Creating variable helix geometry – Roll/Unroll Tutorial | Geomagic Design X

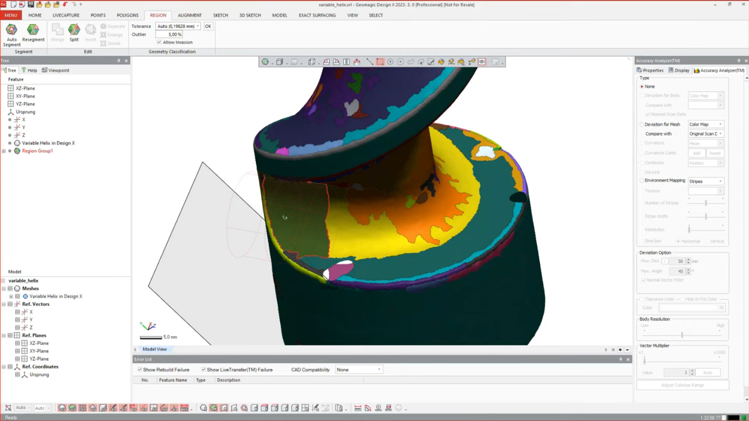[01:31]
after that is done we can extract geometries reference geometries from it
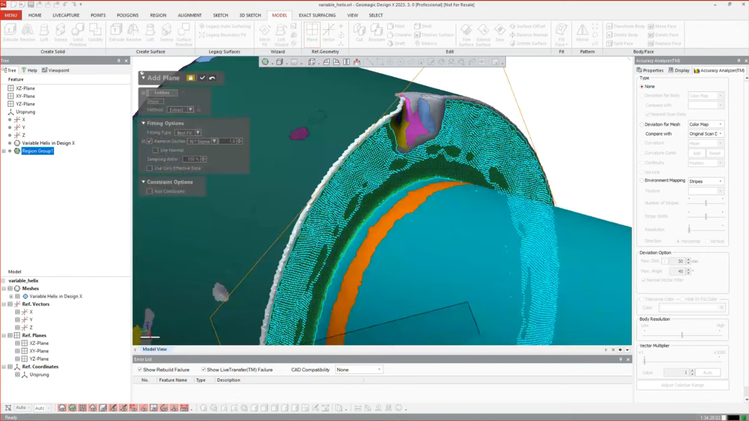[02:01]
in the plane so this is removed automatically and we can continue the same applies to vectors
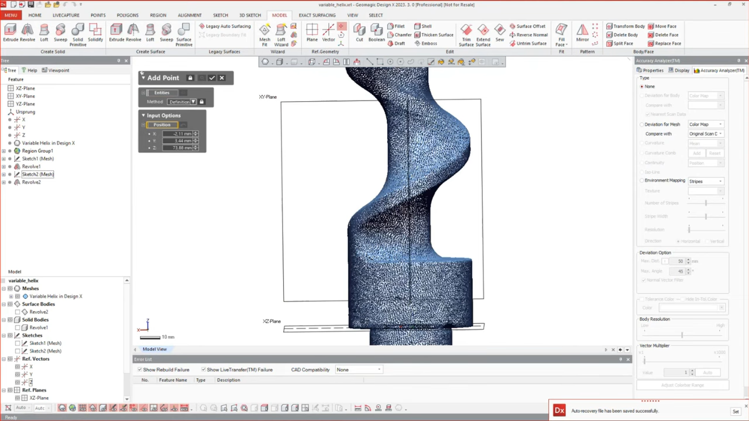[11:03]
on the outer diameter somewhere close to the outer diameter just here